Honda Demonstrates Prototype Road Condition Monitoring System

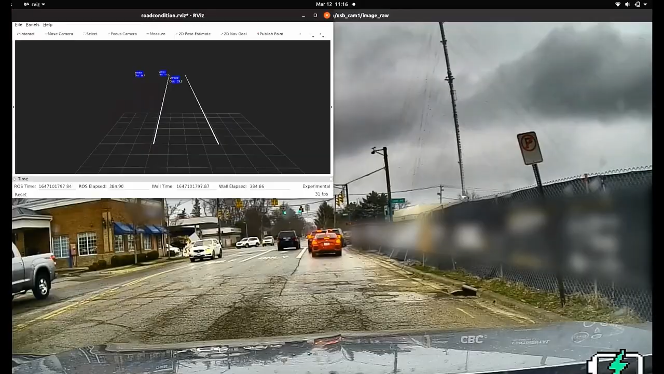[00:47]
An in-vehicle detection system, a secure cloud system that collects and processes anonymized road hazard information and provides it as a service to road operators,